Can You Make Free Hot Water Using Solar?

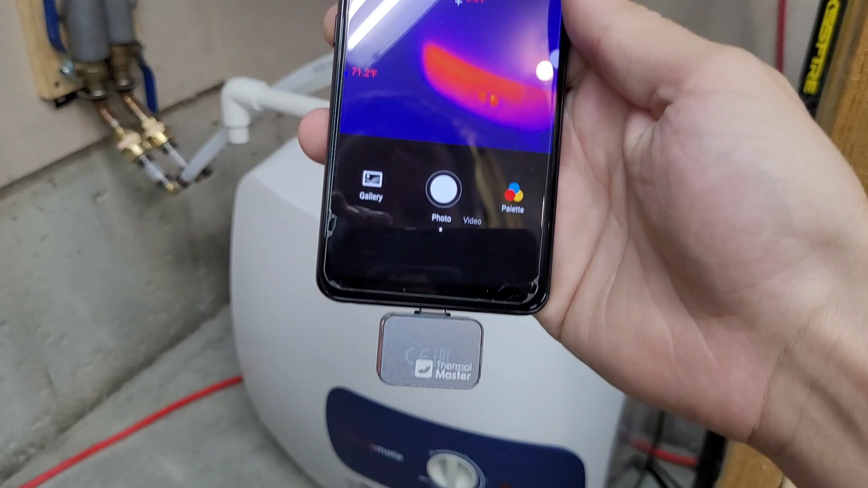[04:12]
cameras this is from thermal master this is the p2 they pride themselves on being the second smallest
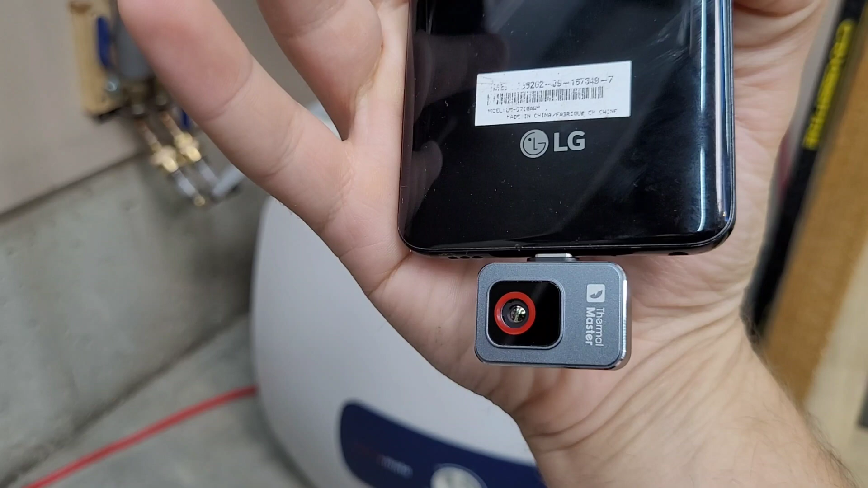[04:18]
thermal camera in the world I'm not sure who holds the title there but I thought we'd take a quick peek at the water heater so looks like
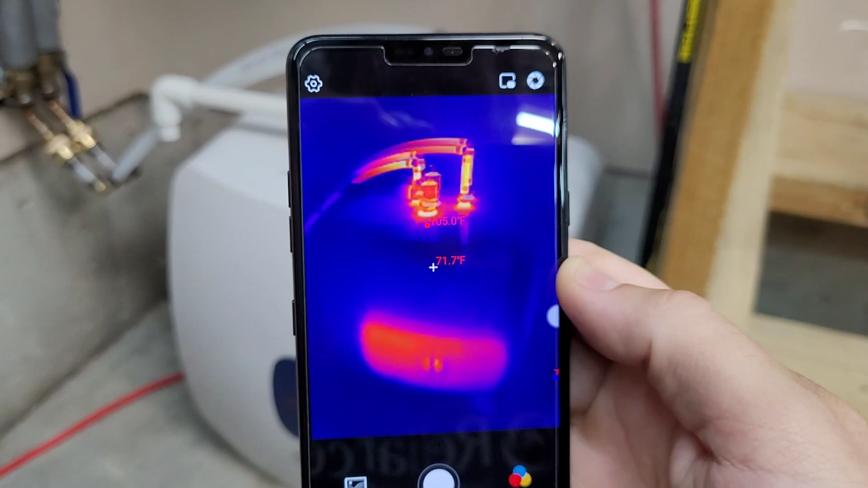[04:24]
On screen: spot 71.7°F
it actually is pretty well insulated there's a little bit of heat there around the control panel at the bottom other
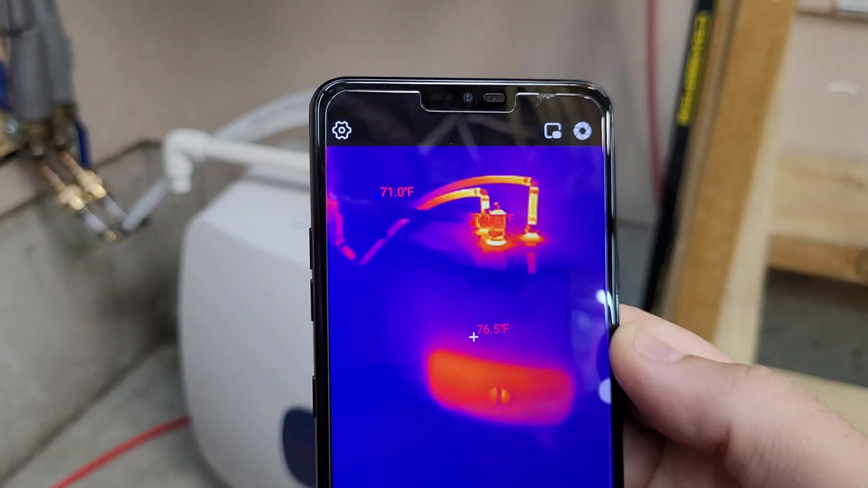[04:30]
On screen: spot 76.5°F
than that just the heat off the top connections the TMP valve and the inlet and outlet connections
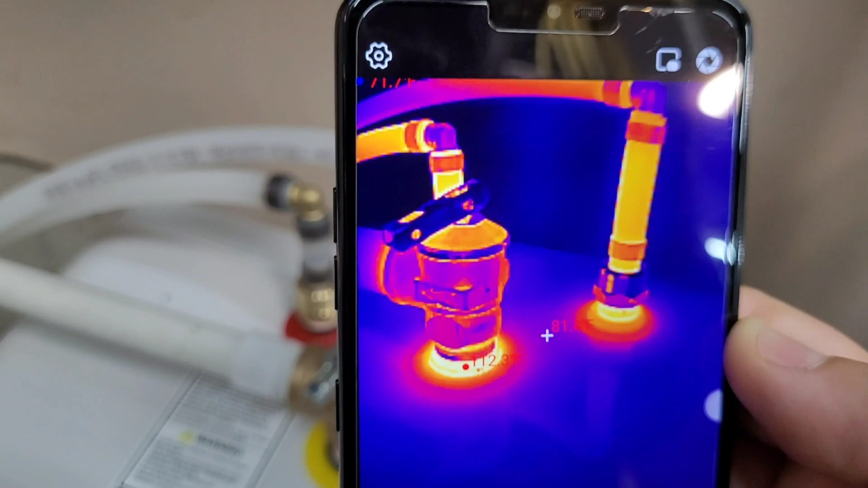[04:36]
so we're sitting around 113 degrees right there if I was gonna run this in my garage in the winter I would
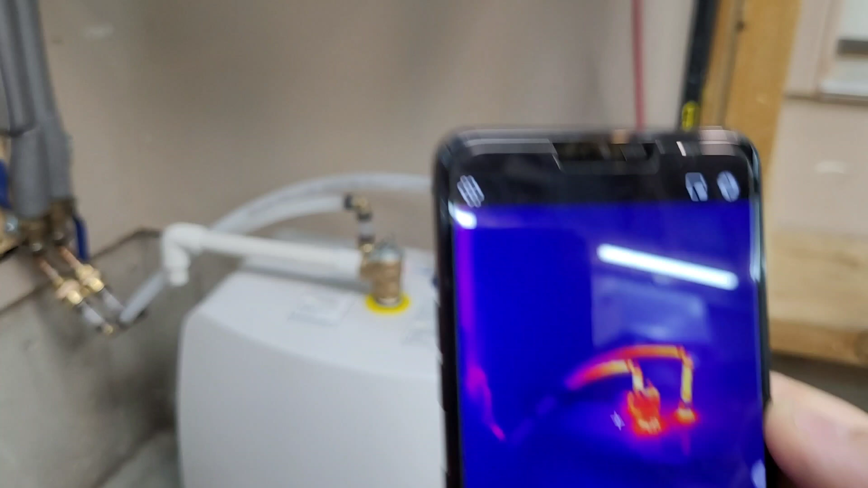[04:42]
probably insulate that little section of pipe and the TMP just to try to hold as much heat as possible I don't think it's really worthwhile right now while it's warm